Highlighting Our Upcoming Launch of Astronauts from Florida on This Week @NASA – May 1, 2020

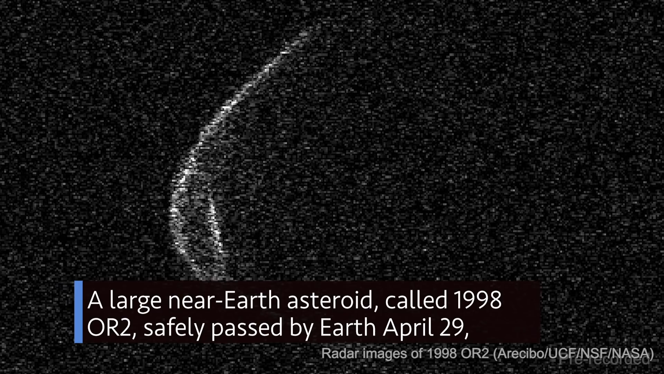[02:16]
safely passed by Earth April 29, giving astronomers an opportunity to study the 1.5-mile-wide object in great detail.